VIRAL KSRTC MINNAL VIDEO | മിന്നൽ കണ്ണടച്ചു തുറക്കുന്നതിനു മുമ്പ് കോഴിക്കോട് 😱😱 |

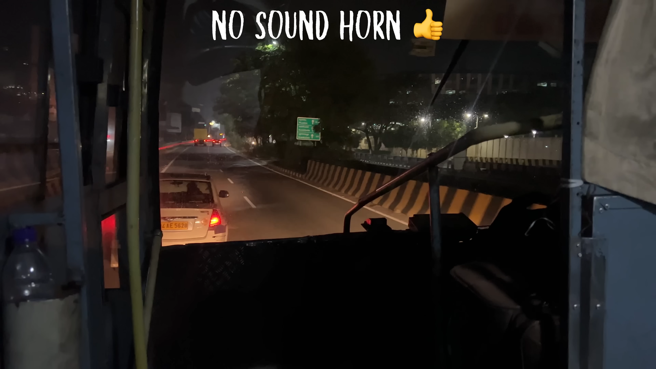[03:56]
പൊതുവെ നമ്മൾ KSRTC ഹൈവേയിൽ കയറിയ ഭയങ്കര സൗണ്ട്, ഹോണടി സൗണ്ട് അതെല്ലാം പറയുന്ന നമ്മൾ കേൾക്കാം. പക്ഷേ ഈ ബസ്സിലെ ഡ്രൈവർ ആള് ഫുള്ള് ലൈറ്റ്സാണ് കേട്ടോ യൂസ് ചെയ്യുന്നത്.
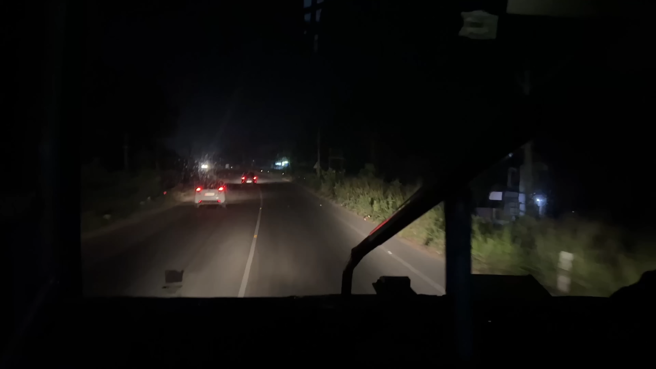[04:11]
ഒരിക്കലും ഹോൺ ചെയ്യുന്ന നമ്മൾ ഞാൻ കേട്ടിട്ടില്ല ഇതിലിരിക്കുന്ന സമയത്ത്. രാത്രിയാണ്, വിൻഡ്ഷീൽഡ് അത്ര ക്ലിയേഴ്സ് അല്ല, ഫ്രണ്ട് ഗ്ലാസ് തീരെ ക്ലിയർ അല്ല, ഒരു കലയുണ്ട്. അപ്പൊ വീഡിയോ ഒക്കെ ക്ലിയർ കുറവാണ്.